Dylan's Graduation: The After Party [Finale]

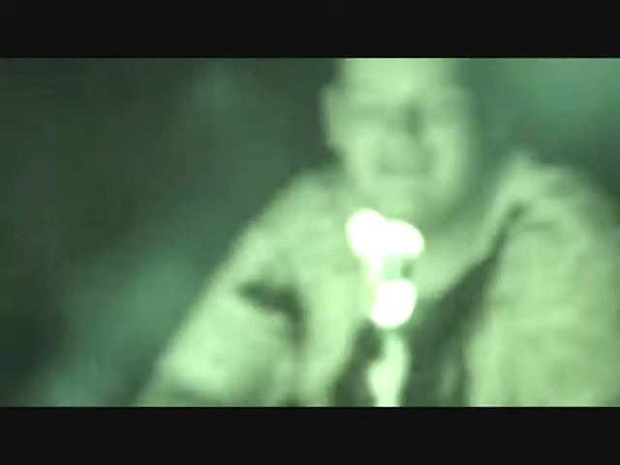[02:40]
Oh no, it's blowing in Eden's face. Is something up in the tree?
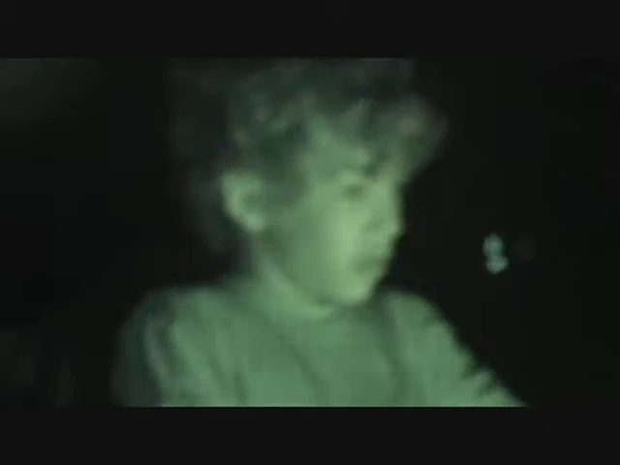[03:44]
He looks like he's in shock. What? Let's go get Brian. He's over there! He's back there! All right.
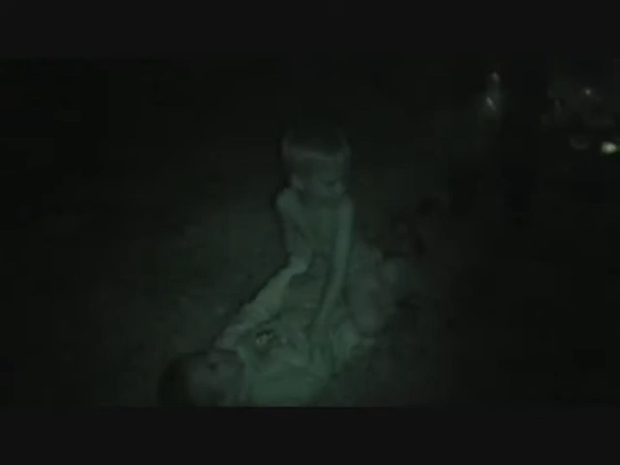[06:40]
Get him! Everybody! Get him! Where is he? Right here. What is he doing?
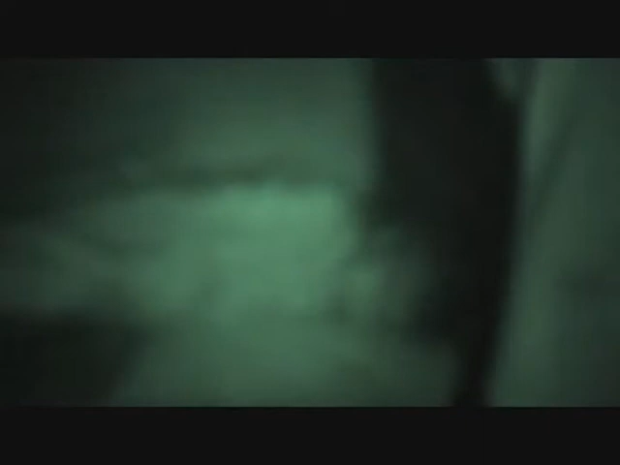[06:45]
Get his arms! Where'd John go? He looks like he's in shock. Grab his arms! Where's his other arm?
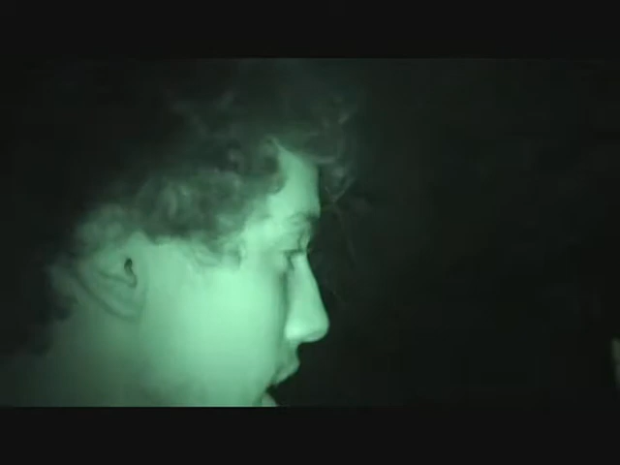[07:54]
There's Eden. She's in the tree. There's DJ. He's in the tree. Go on the roof. Can we go on the roof? Yeah, I guess so. There's Dylan. He's in the tree. All right, I'm coming. Nice.